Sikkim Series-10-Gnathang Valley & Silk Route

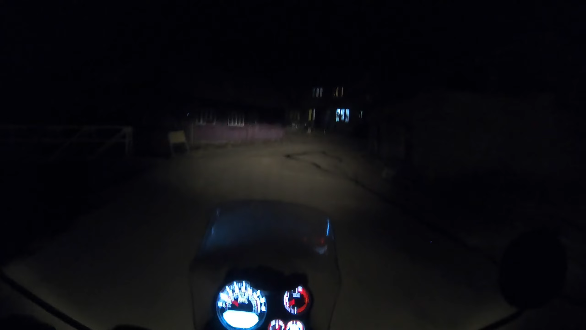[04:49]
भेटौँ है यहाँ त अब त्यति साह्रो इम्पोर्टेन्ट केही छैन ऊ देख्यो झन्डै चिप्लिने हौ भुइ अलिक जोगेर हिँड्नु पर्दो रहेछ नि हौ भाइ
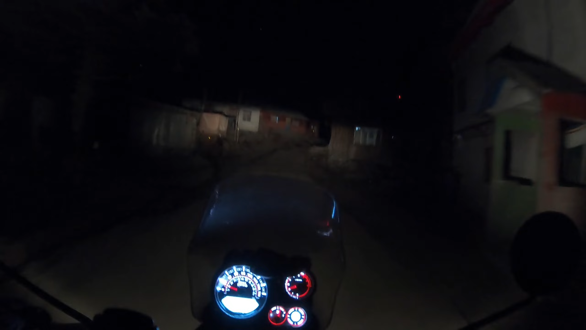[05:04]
Saro dense bhayena ta lu ah thikai chha hale lade pani ho tyo ice ma lagera uyaro bato ma dekhyo light pare ki parena yesari jump dincha ka